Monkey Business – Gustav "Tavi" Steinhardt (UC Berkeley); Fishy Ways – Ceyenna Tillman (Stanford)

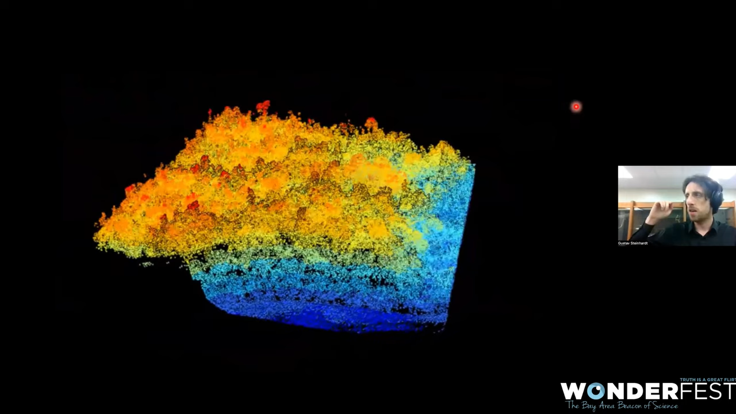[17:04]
I can see canopy height, the density of the vegetation at different levels of the understory, the variation, which kind of tells me where there are gaps in the forest, dozens and dozens of different things that I'm able to derive from this map, which was created not by me, but by a team out of the University of Florida that was kind enough to share it with me.
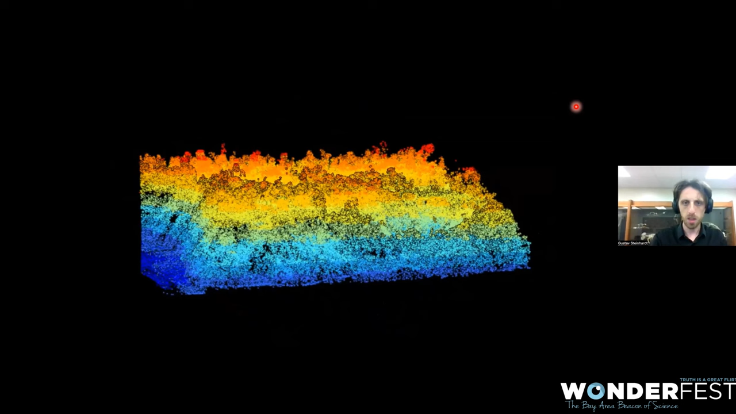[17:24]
So we've got all these maps. Now, this is the part that I'm really more involved in, is the actual observation of the animals themselves.